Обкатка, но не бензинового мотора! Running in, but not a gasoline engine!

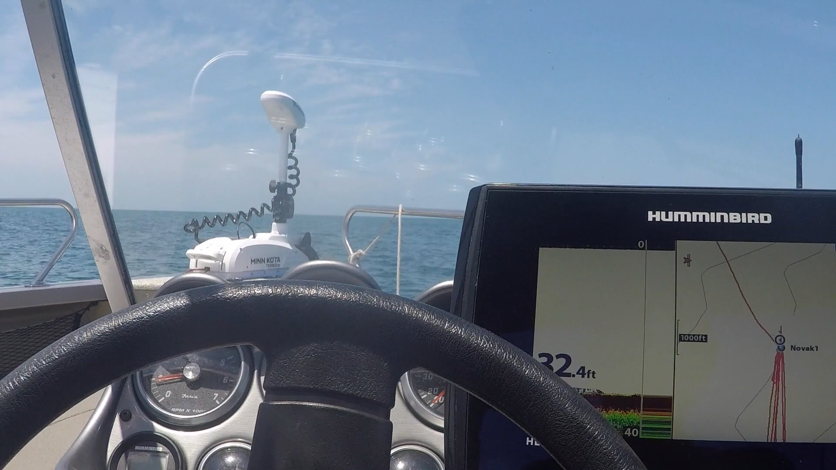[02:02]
И попробуем рыбачить. Так, фишфайндер включаем на всю.
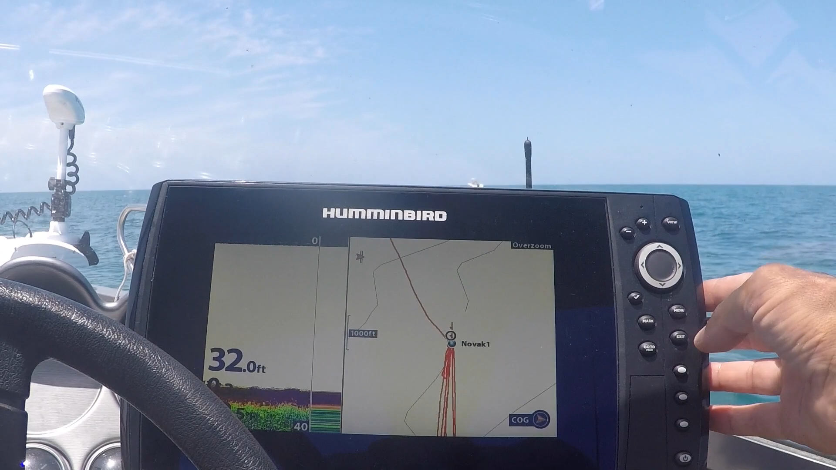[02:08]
On screen: depth 32.0 ft
Вот, на дне какие-то водоросли, может рыбка.
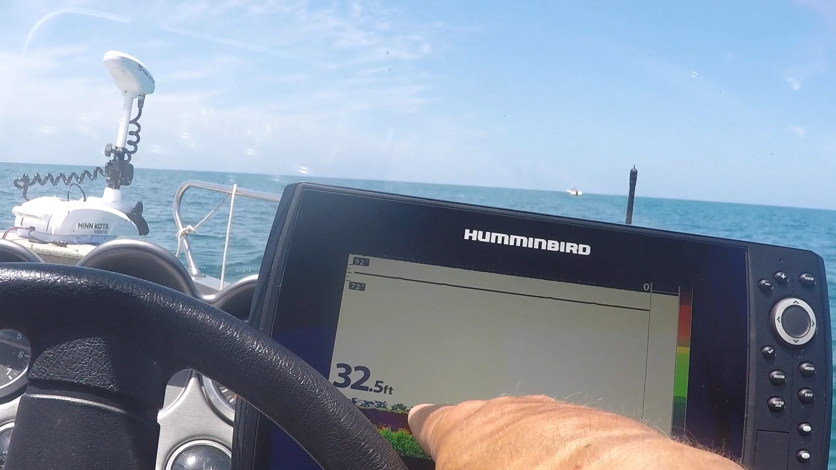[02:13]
On screen: depth 32.5 ft
А мы муемся.
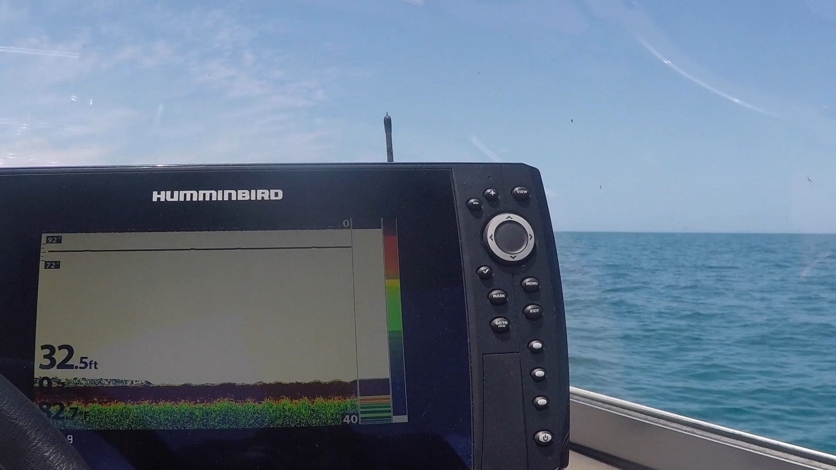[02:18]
On screen: depth 32.5 ft
Да, мы муемся. Все. Начинаем рыбачить. Все. Пойдем, попробуем настроиться.
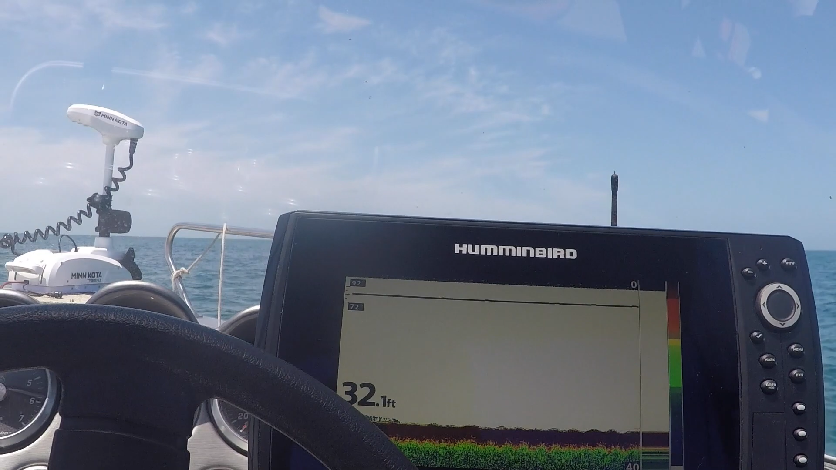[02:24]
On screen: depth 32.1 ft
И потом, если что, подойдем на самые рифы. Ну, рыба есть, смотрю, он проходит. А яблочко хочешь? Идем настраиваться. Хочешь на рыбалку.